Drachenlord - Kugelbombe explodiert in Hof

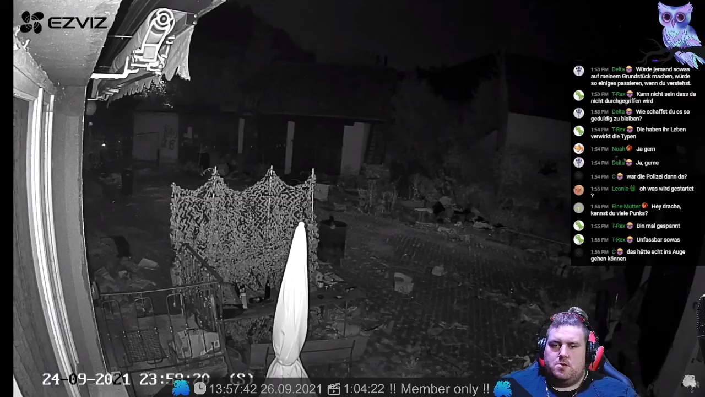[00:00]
Da fliegt die Bombe. Die rennen natürlich gleich weg. So, das jetzt, ich stehe da an der Seite, ne? Erste Explosion. Und jetzt passt auf. Ja.